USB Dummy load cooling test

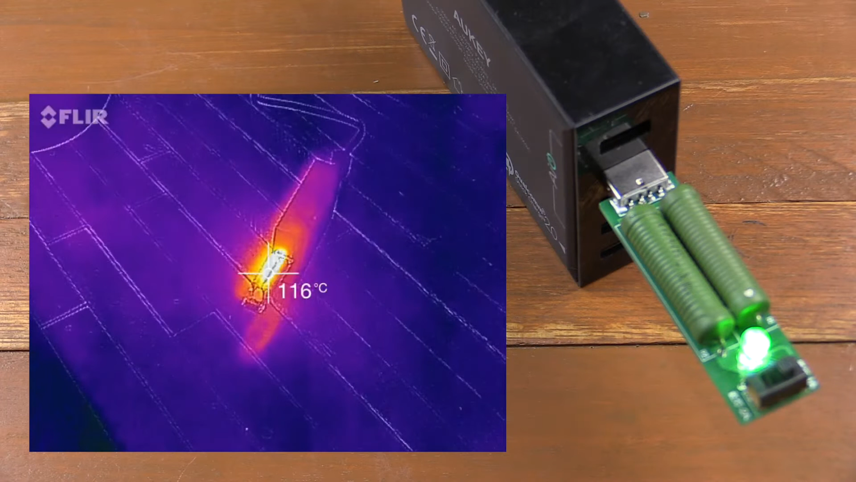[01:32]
On screen: spot 116°C
And at the 3 minute mark we've just about hit 100 degrees Celsius and it's pretty much going to keep going I think until we hit the 120. So we're now at the 4 minute mark and we're just about to hit 120 where my thermal camera will hit its top limit. Okay and there we go, just under 5 minutes and we've hit the basically the maximum that my thermal camera can read which is 120 degrees Celsius. So it's likely to continue getting warmer.
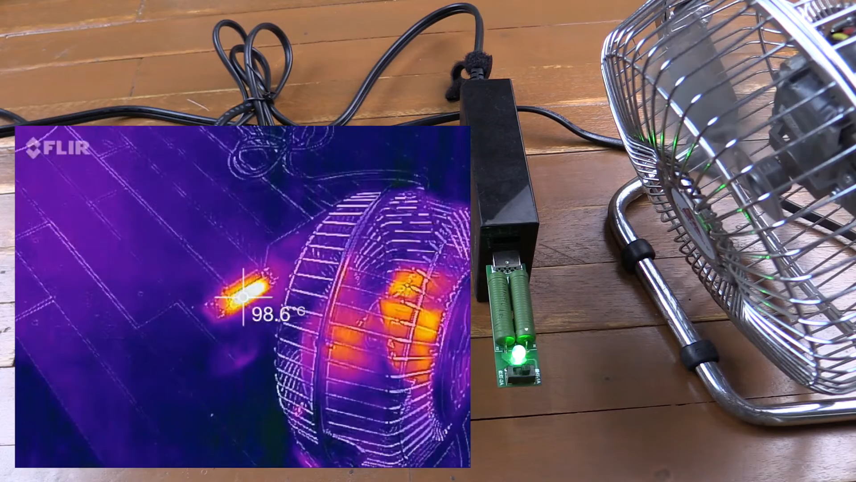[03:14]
On screen: spot 98.6°C
So the fan definitely is providing some cooling. I don't know if it's enough where if you left this for say an hour if it would actually maintain that temperature. But it definitely is making a difference.
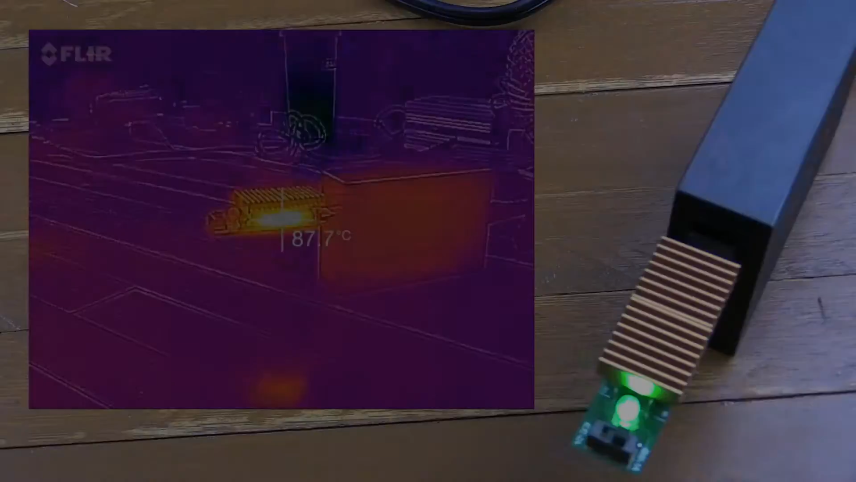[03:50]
So we've already hit 90 degrees Celsius and it's only been around a minute, minute and a half. So we're now 110 degrees at two minutes in and it looks like we're probably going to hit that 120. And I'm just going to put my finger on this heat sink to feel if it feels warm. Yeah they both feel warm although not too much. Oh it's getting a little bit warm. I can still touch it without burning myself. Okay we've hit the 120 degree limit and we're only around you know under three minutes.
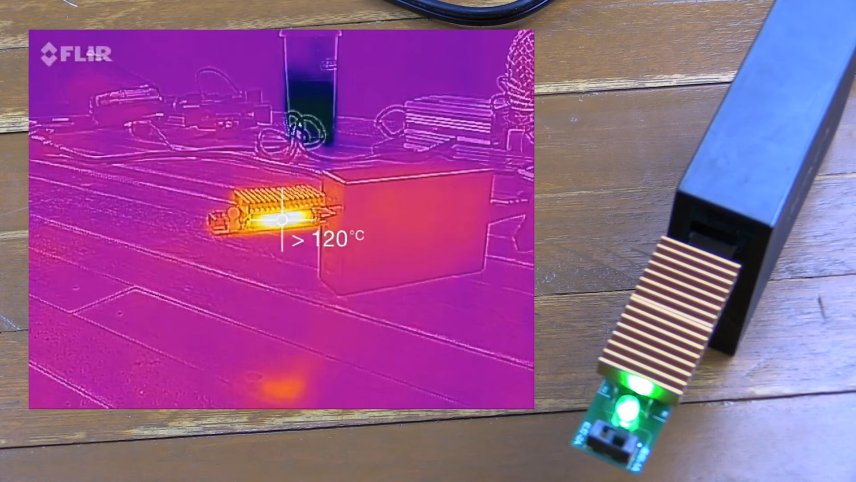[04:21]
So now we're going to try and use the fan with the heat sinks and see how that works out.
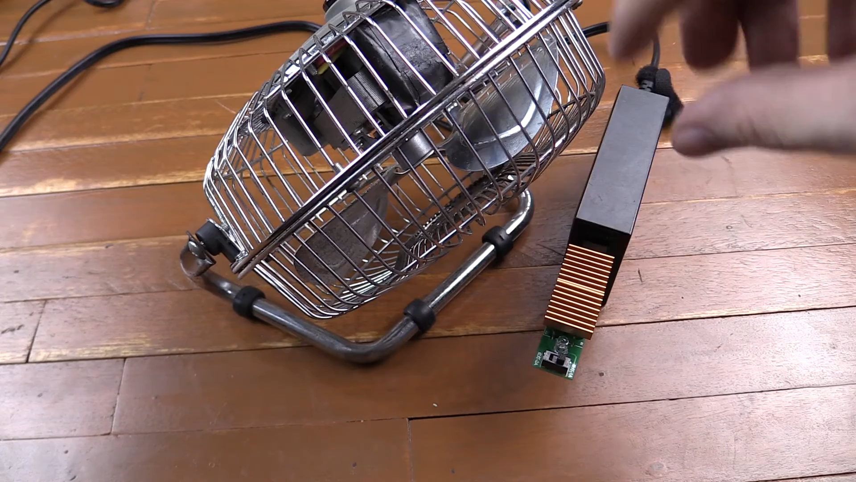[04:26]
So at around 30 seconds in we're approaching 70 degrees Celsius
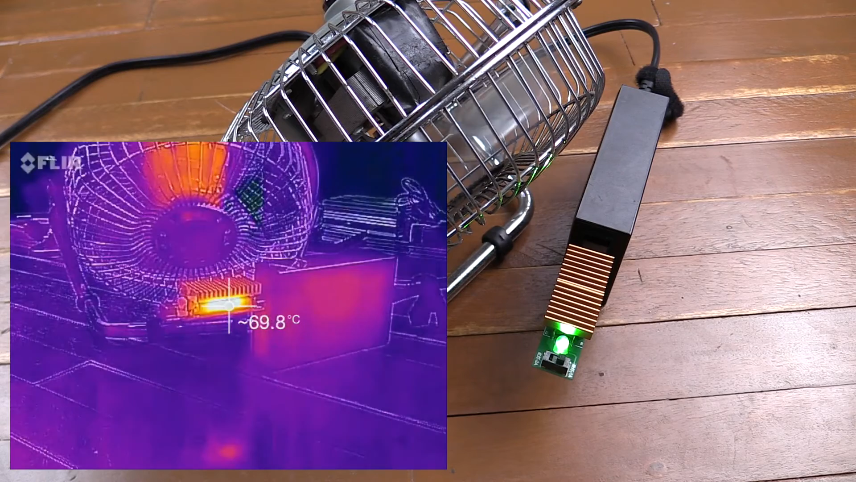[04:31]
On screen: spot 69.8°C
at one minute we're hitting around 90 degrees Celsius. So again we're heating up pretty quickly which doesn't bode well for this test.
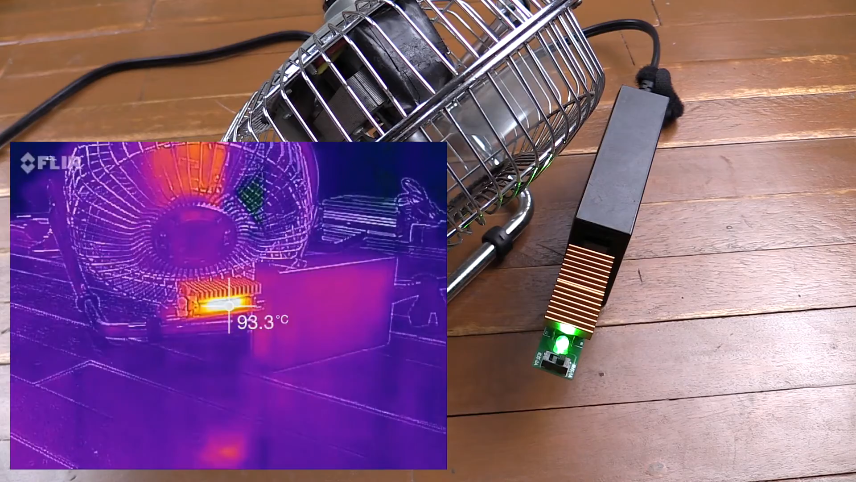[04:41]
On screen: spot 93.3°C
At a minute and a half we're hovering around 100, 101. I'm hoping that it will just settle here but let's see what happens. So we're just coming up to three minutes and it's been sitting on 108 degrees Celsius for about 20 seconds now. So we've just passed the four minutes mark and we seem to be pretty steady between 108 degrees and 110 degrees Celsius. So we've just passed six minutes and we're hovering around 110, 111 degrees Celsius.